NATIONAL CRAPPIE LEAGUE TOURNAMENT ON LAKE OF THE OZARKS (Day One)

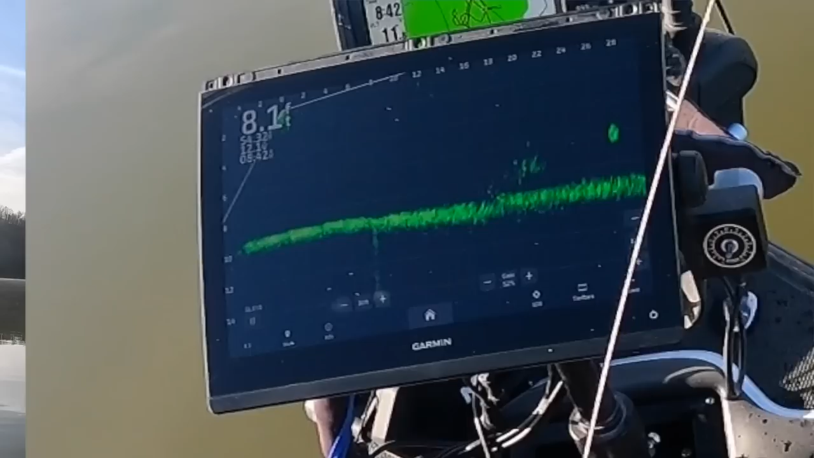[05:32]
There's a good one right there too. That's what I was looking at.
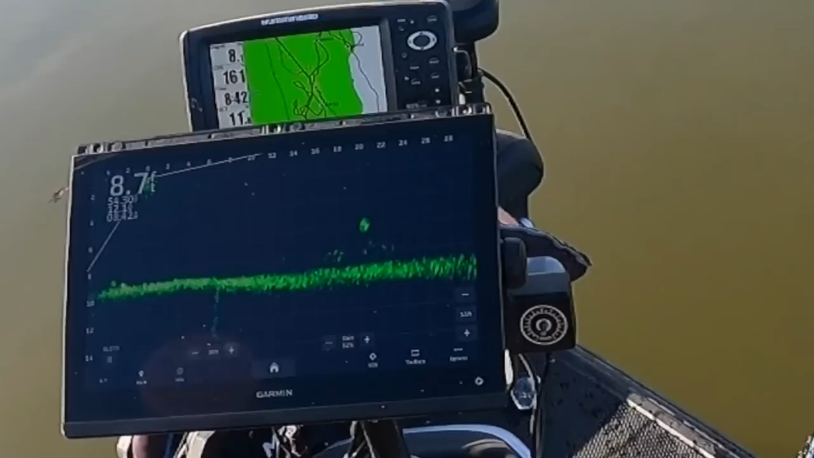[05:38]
Now get him to chase it. Oh well, he gets in here long enough to.
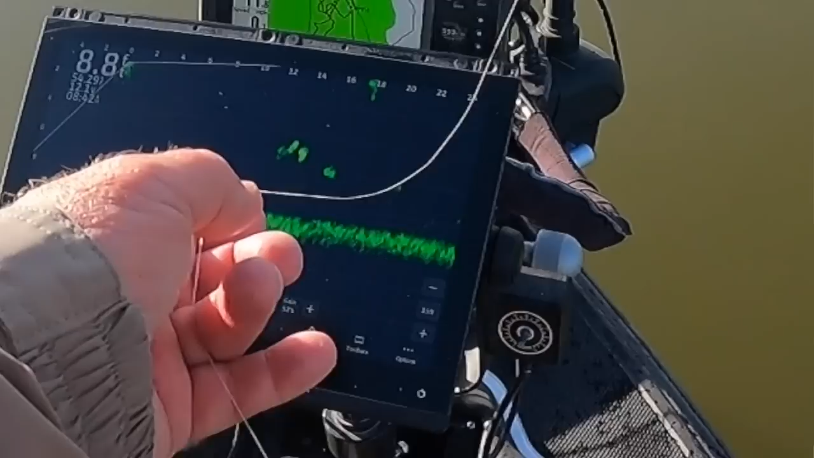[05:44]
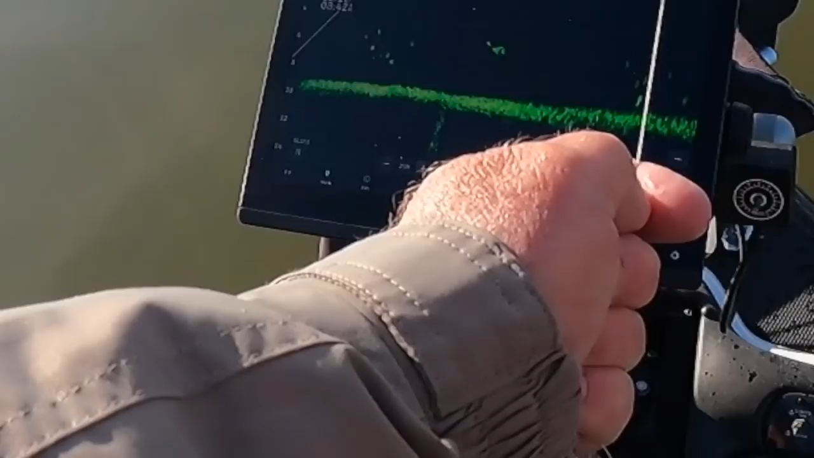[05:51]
Yeah, he got it. Yep. Yep.
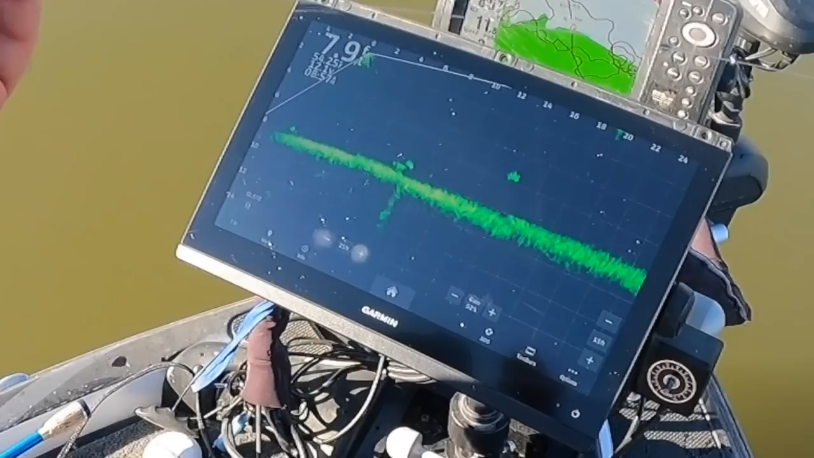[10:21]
Thought he's gonna turn. That's a good fish, isn't it?